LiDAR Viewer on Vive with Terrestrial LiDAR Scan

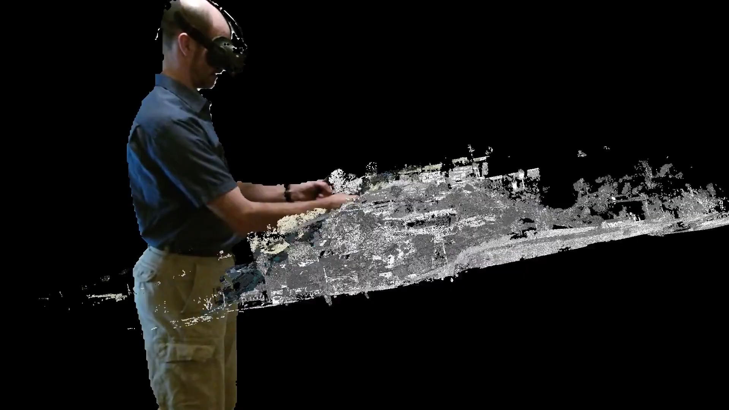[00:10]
This was done by a collaborator of ours, Gerald Borden from the USGS. This dataset specifically shows the after-effects of a landslide in Laguna Beach shot in California from 2006.
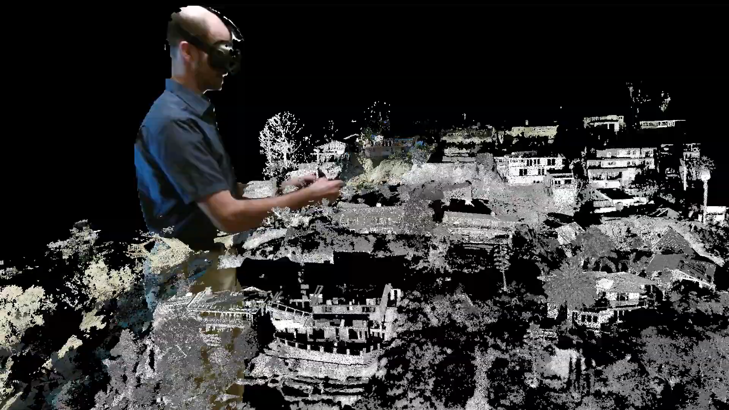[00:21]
What we have here is a hilly area where a landslide happened and we have a couple of houses here on the hill that are still standing there and we have a couple of houses down here that slipped down the hill during the landslide.
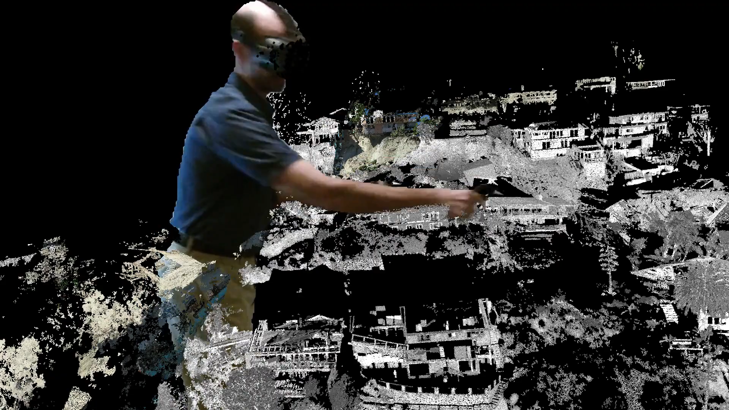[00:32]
So a LiDAR viewer allows us to look at these LiDAR data without projecting them or resampling them to a mesh or to a grid.
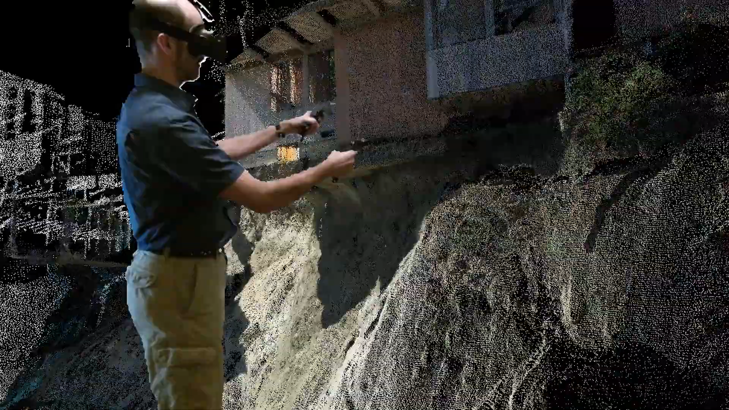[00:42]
We can look at actually each individual point if you go in here.
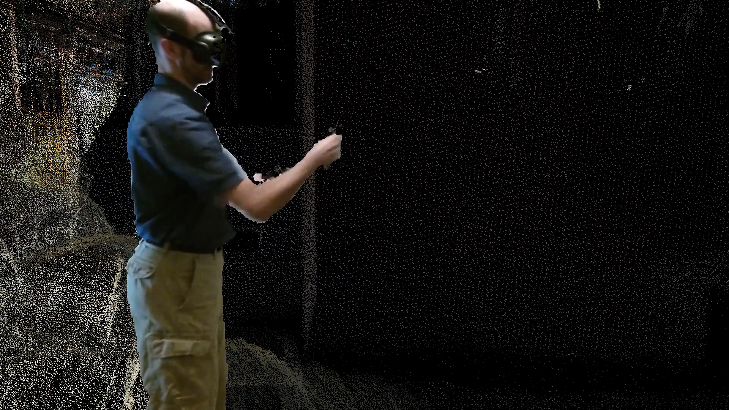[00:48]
Then each of these points on the wall is the result of the scanning laser hitting something in the environment and then bouncing back.
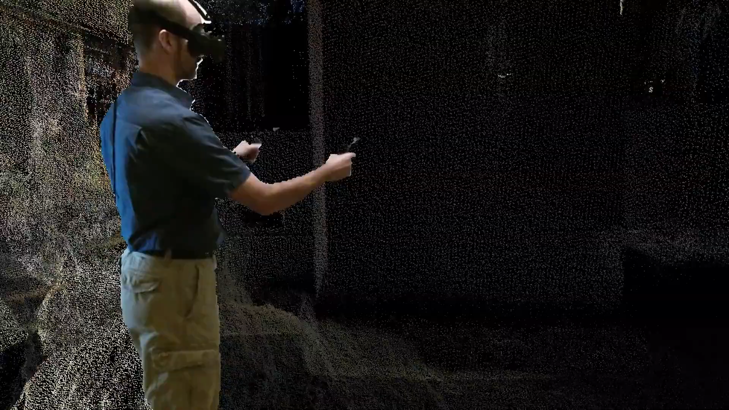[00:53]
So what that means is that we put all of these points together and in this relatively small dataset there are approximately 22 million points altogether.
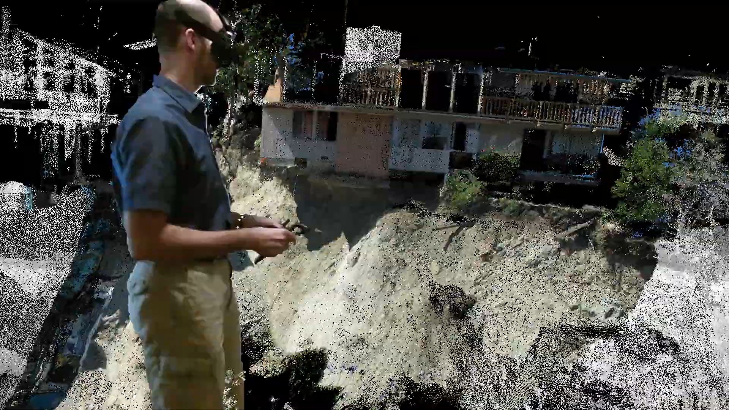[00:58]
We are getting this point-related, pixelated 3D model of a particular environment.
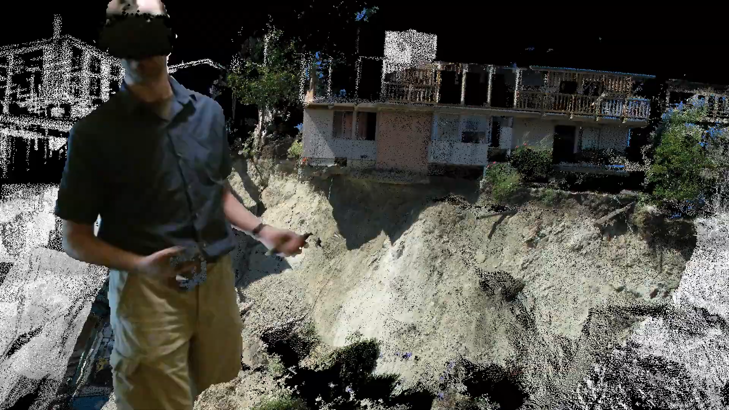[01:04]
So now I can not only look at this and you can see very clearly here that this is where the landslide happened.
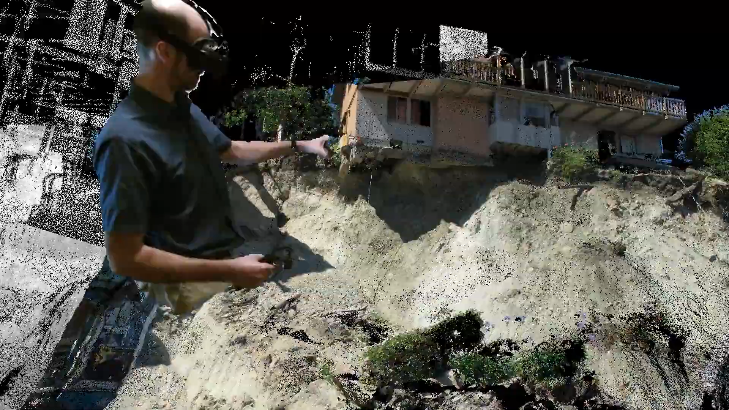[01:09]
This house has been undermined by the landslide. There's still a garden hose hanging down here from the faucet but the garden is gone.
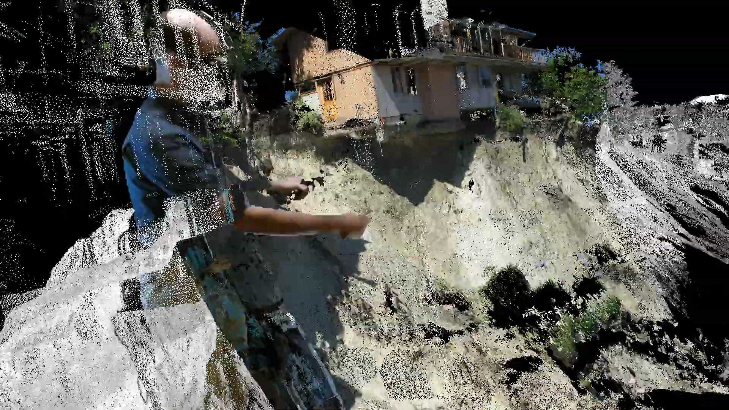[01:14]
And there are a couple of other houses down here I mentioned that have been damaged or destroyed.
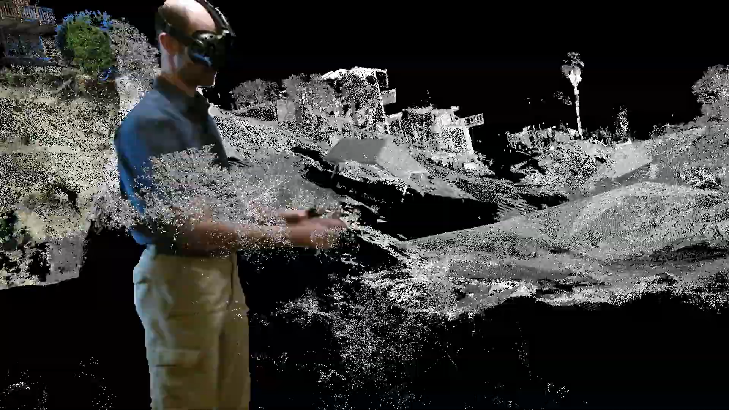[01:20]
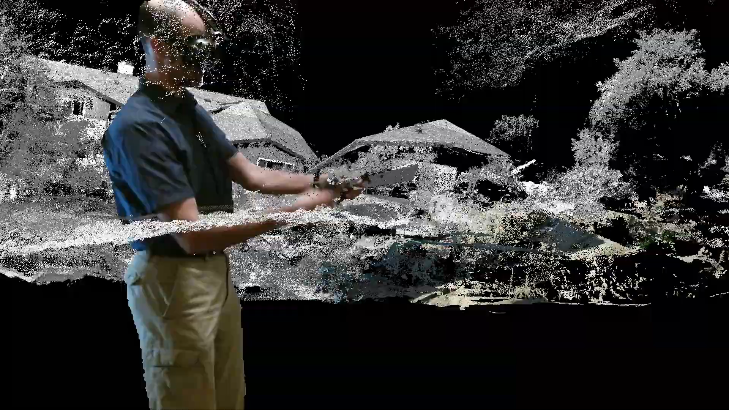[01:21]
Here's a garage that still has a car and so forth.
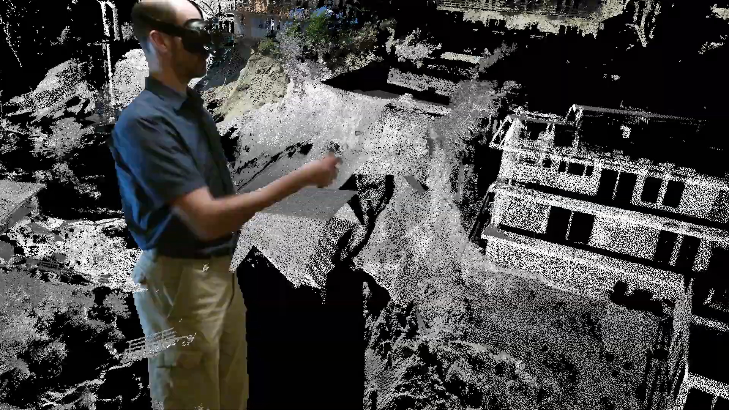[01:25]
But more importantly we can use LiDAR viewer to take measurements of these LiDAR data which are the same type of data we would normally collect
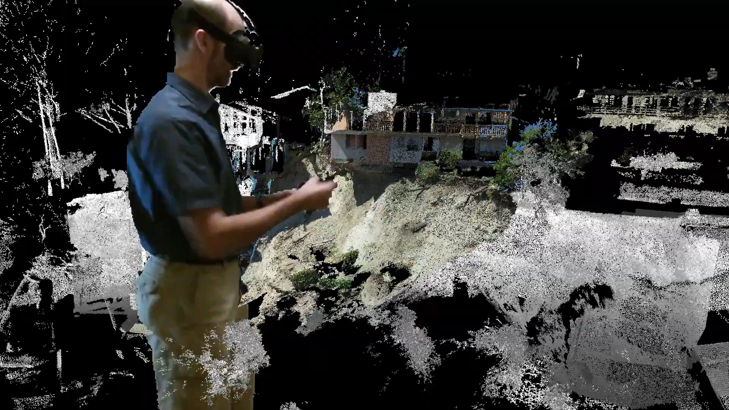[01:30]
if you were to go out into the field and do field surveys.
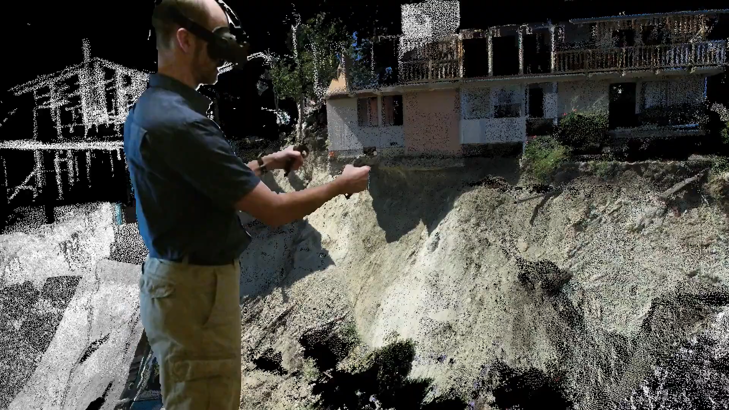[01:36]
In this case the field survey here would be a little bit dangerous because these houses are in danger of still falling down.
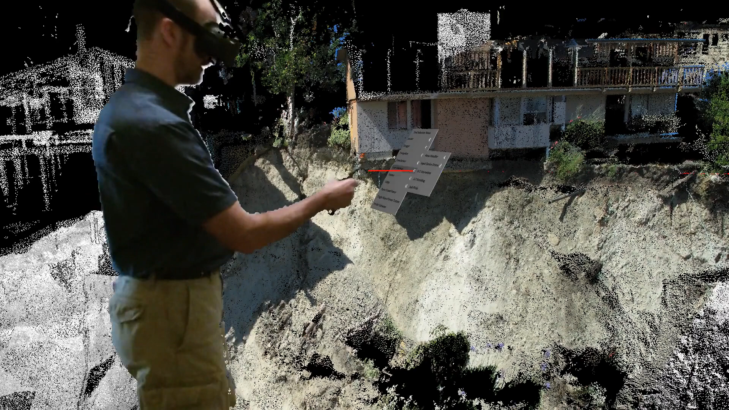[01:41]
So what I can do with LiDAR viewer is I can create a tool that allows me to measure very precisely the position, orientation and size of features based directly on the data.
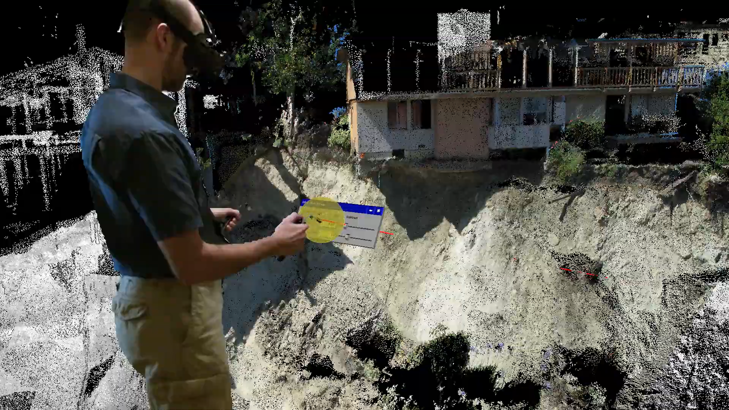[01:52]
So I created a selection tool which maps a yellow sphere to my hand and now I can use that to just
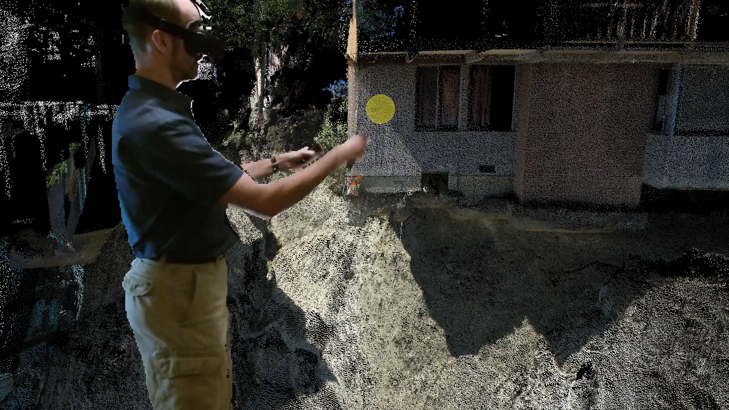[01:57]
interactively select points in the data that define certain features of interest.
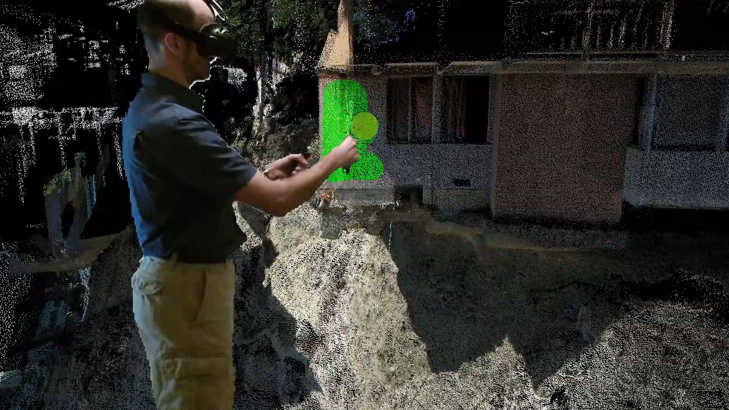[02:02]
For example here I'm selecting the points that make up this wall of the house.
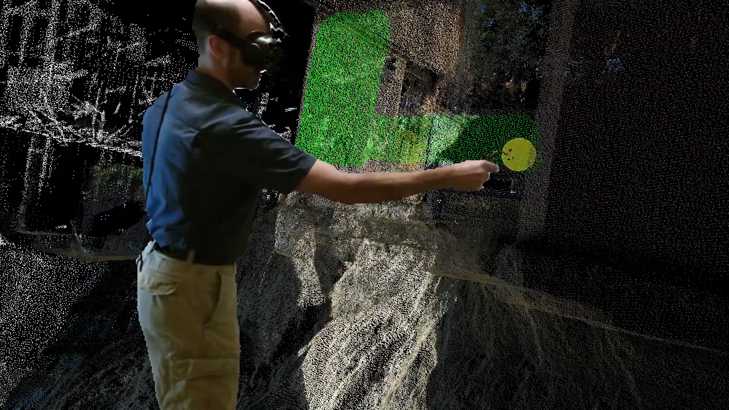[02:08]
I'm going to try and do a rather decent job and not too much of time so we get something good going.
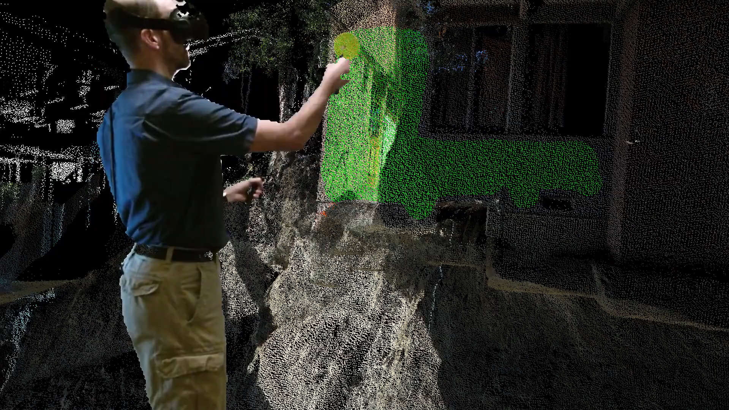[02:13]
So I select all these points and then I can ask the program to fit a geometric primitive to it.
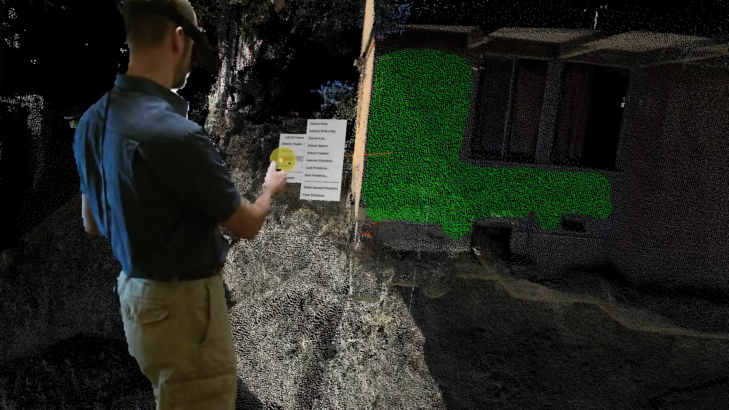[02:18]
In this case I'm going to fit a plane equation to these points.
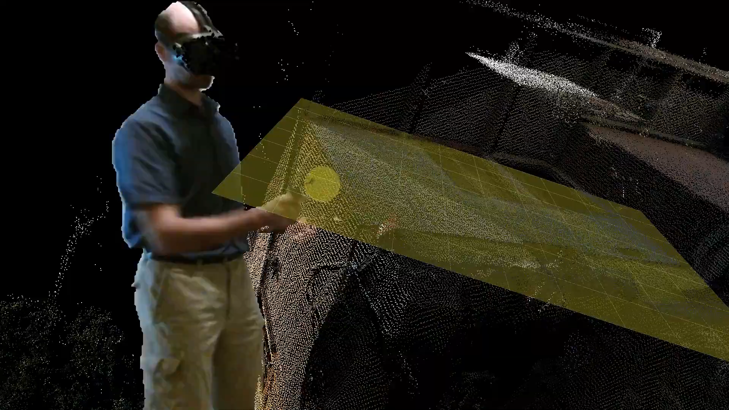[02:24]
And now if you allow me to do this, if you look at that you can see how this plane approximates the position of all those points.
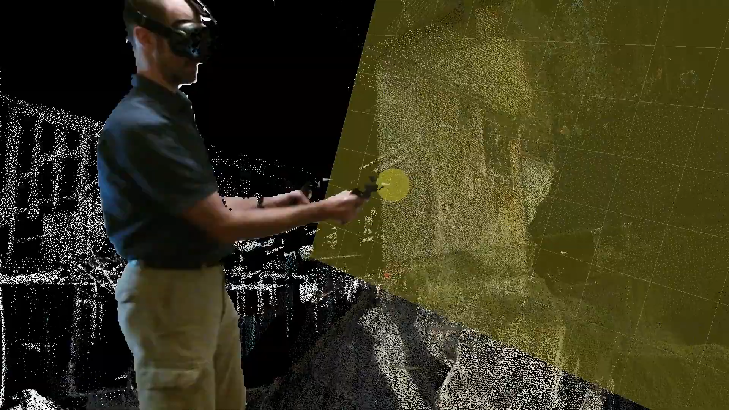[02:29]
It is a least squares approximation to be precise. And I can continue doing that, for example.
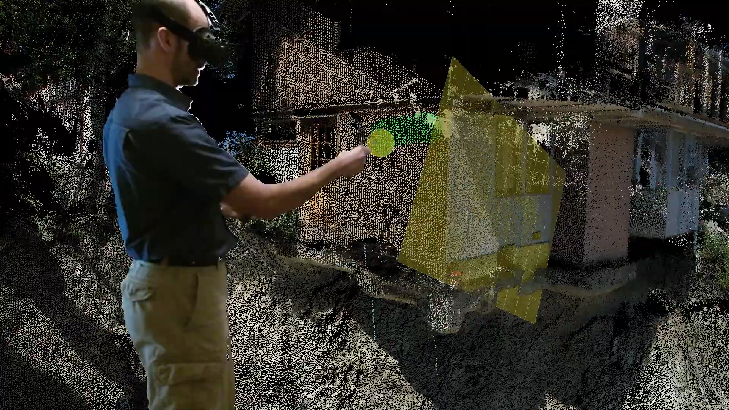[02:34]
I can continue extracting or selecting points, defining this wall over here.
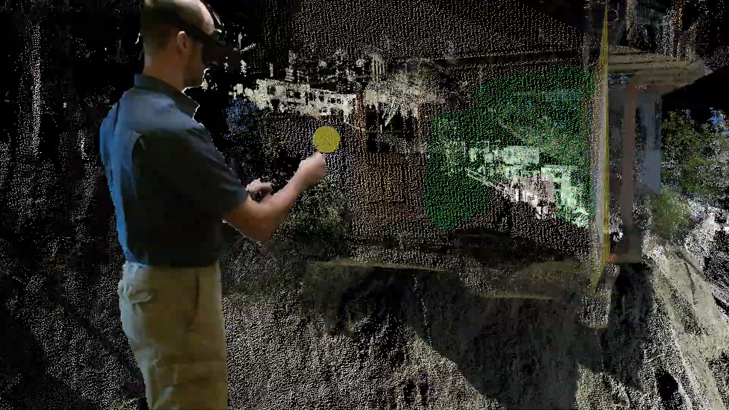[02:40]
Get a few points on the other side, maybe a little bit down the door. I'm not going to be too precise right now.
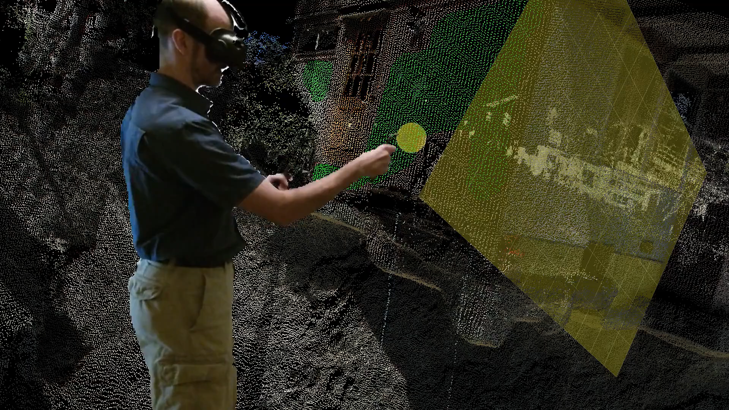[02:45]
This is where if you actually were to use this program you'd spend quite a bit amount of your time getting the
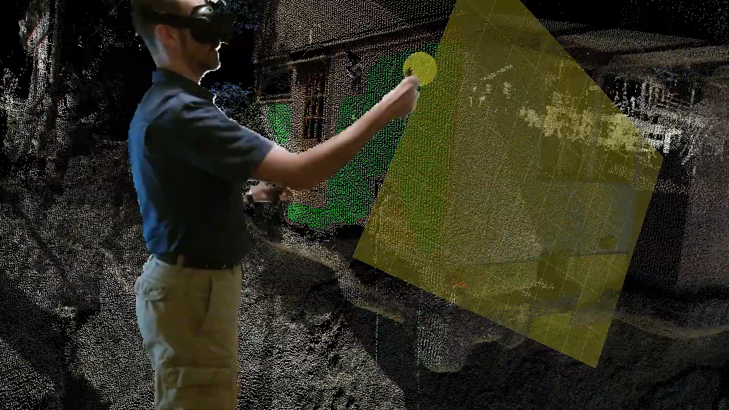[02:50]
best possible measurements you can based on the availability of your data. And then I extract another plane equation which now looks like this.
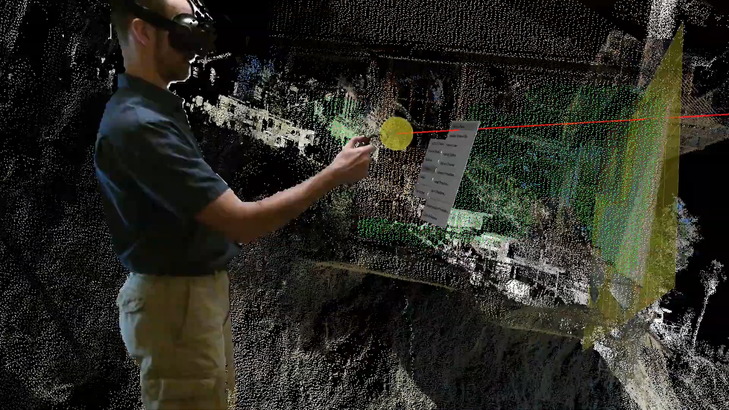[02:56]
I clear the selection again.
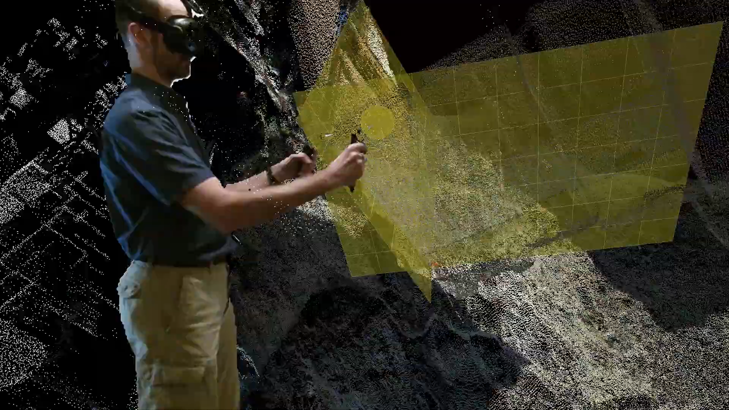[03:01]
And then last but not least I'm going to select these points up here from the underside of the balcony.
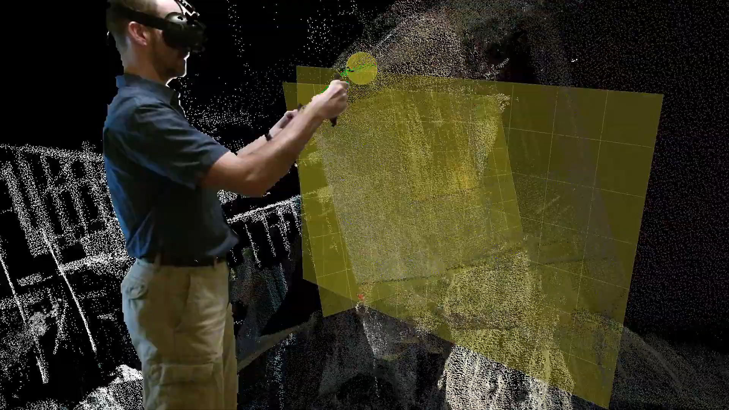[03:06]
In order to have three more or less orthogonal planes you can see where I'm going with this.